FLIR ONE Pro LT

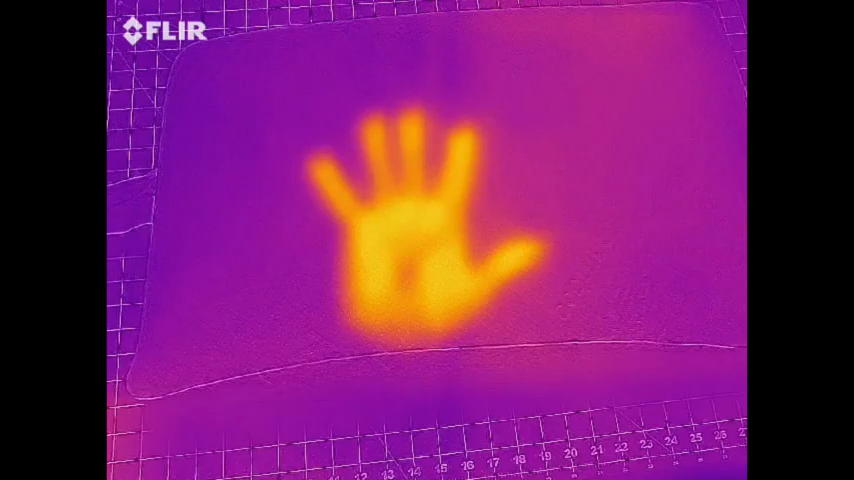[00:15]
hand still there today i bring the flare one so this is
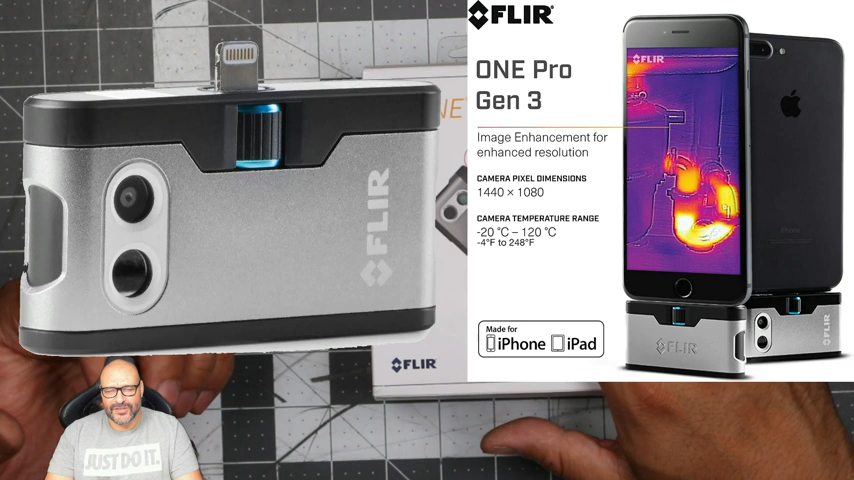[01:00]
for actually os but this one particular is for droid phones just to let you know it's a type c connection all right they do have for
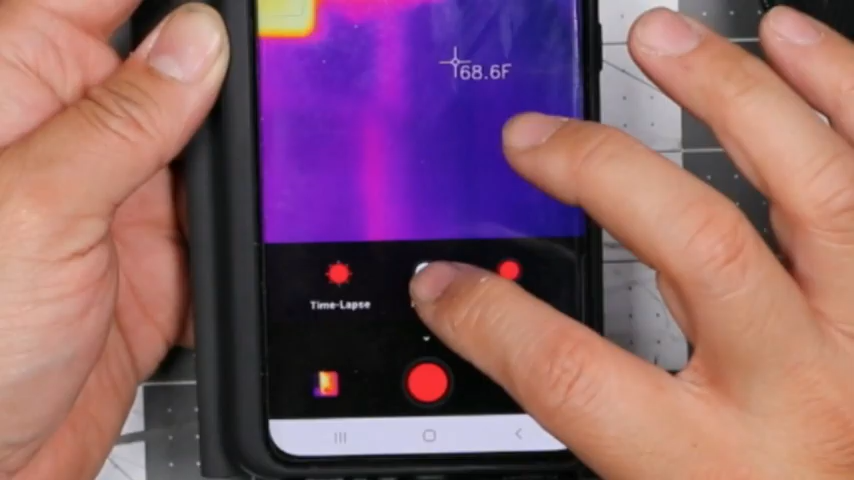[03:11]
On screen: spot 68.6°F
have photo time lapse and video you have three options
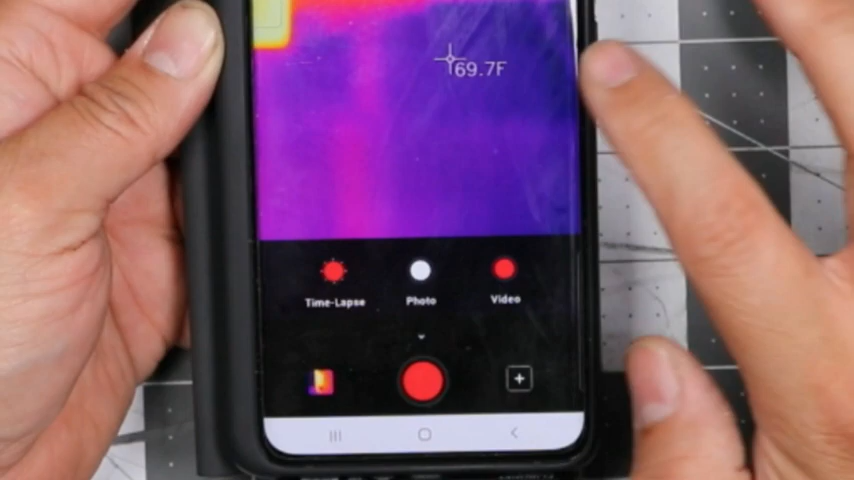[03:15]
On screen: spot 69.7°F
right now right now we have this calibrating where it's pointing out to certain degrees it's pointing it
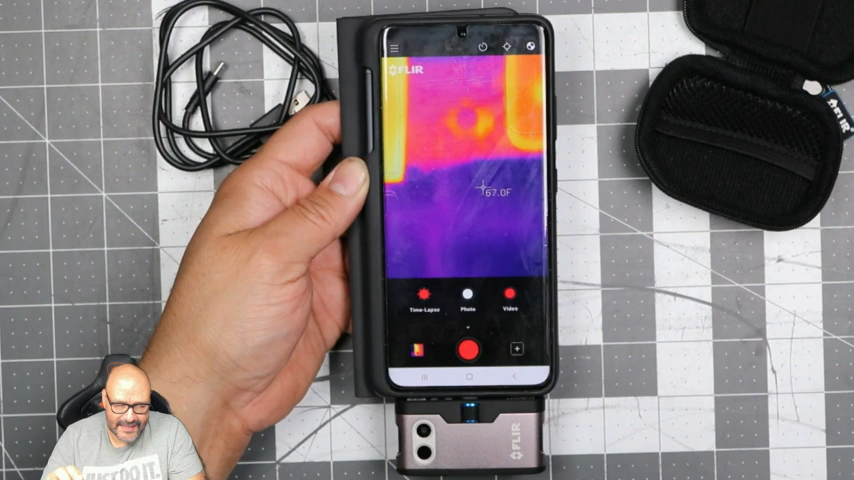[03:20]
On screen: spot 67.0°F
has a little laser that actually points but you can't see the laser snake it's invisible to the naked eye um it tells you exactly how hot it gets in that certain point and we're going to do a little demo of things i've done and i've ran a couple of demos to where it's useful especially on laptops environments and people too so we're going to go ahead and record on this one all right so we're going to record we're going to go ahead and record this and we're going to face my my face so you guys can see it there it is my face you can see my glasses and everything
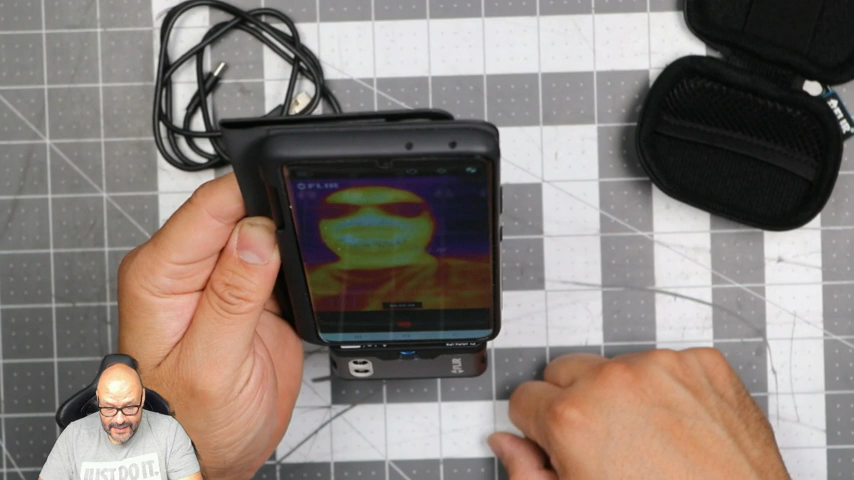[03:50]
says i'm 92 you know and that's pretty much uh human bodies would be 96 97 but right now because i have a fan over me it's a little cool here so i'm a 93 92 so not that bad we're gonna do the stress test right now so i'm running a program to push it to the limit and it's going up to 98 99
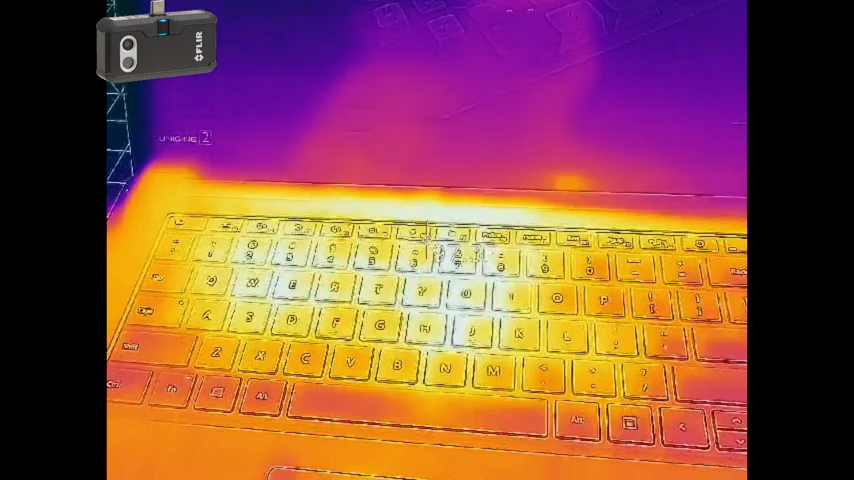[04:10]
uh we're getting up there so this is a stress test and it's going pretty hot as you can see